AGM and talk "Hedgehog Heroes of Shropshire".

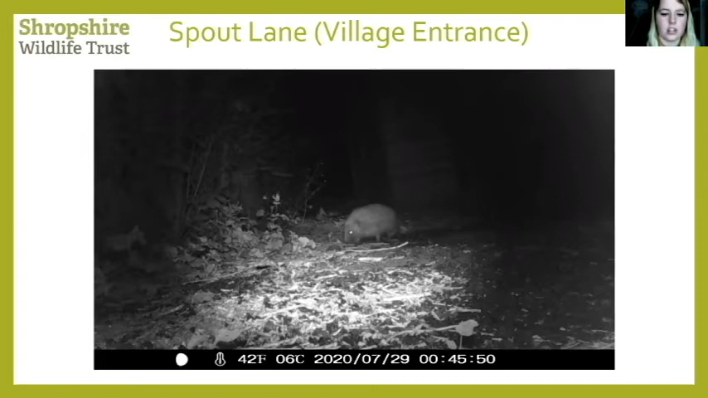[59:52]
which was the very entrance of the village. So this was really positive news. And this resident actually didn't really know if she had hedgehogs in her garden. And as soon as she realised, she started putting out food and buying a hedgehog house. And it was really nice to see. This was one of her neighbours. So this neighbour got this footage between the 23rd and 30th of July. And this resident, upon hearing of the project coming to the village after the questionnaire phase, she had actually brought a hedgehog house and started putting out food before our garden visit. And this is where we've received the footage.
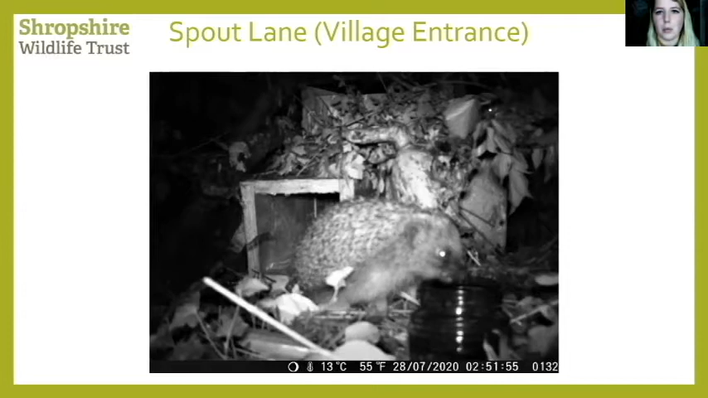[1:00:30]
So it proved that she hadn't initially attracted hedgehogs to her garden and proved a really good example for her neighbours and what they could do as well. This was another main road of the village again. And this gentleman, he knew he had a bit of a highway connection under this gravel board. And we managed to actually capture this footage of a hedgehog that was just back and forth every single night. It was quite possibly multiple hedgehogs. And this was between the 28th of July and the 4th of August. So it was a very well connected garden